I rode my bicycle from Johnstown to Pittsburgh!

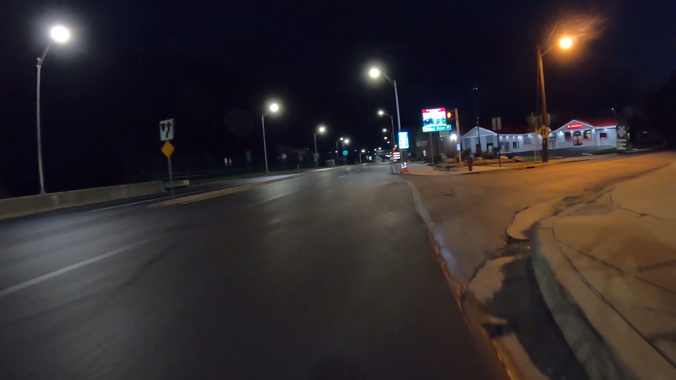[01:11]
about six in the morning on sunday here in johnstown thankfully tomorrow's a holiday so i'm hoping that traffic this morning should be extra light it's been fun coming out here on the weekends exploring uh less urban terrain but uh it's
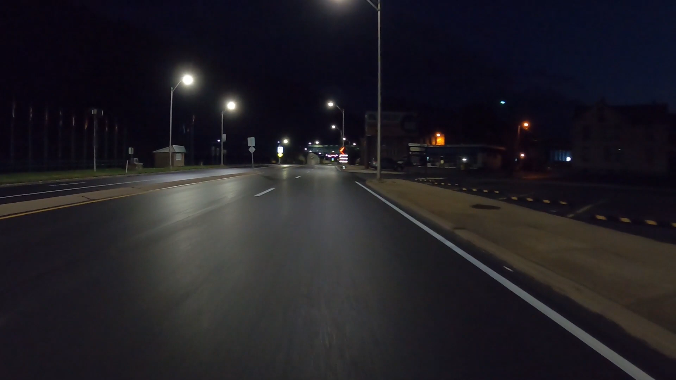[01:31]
time for all that to end and time for me to ride this bike home very quiet this morning it's barely the break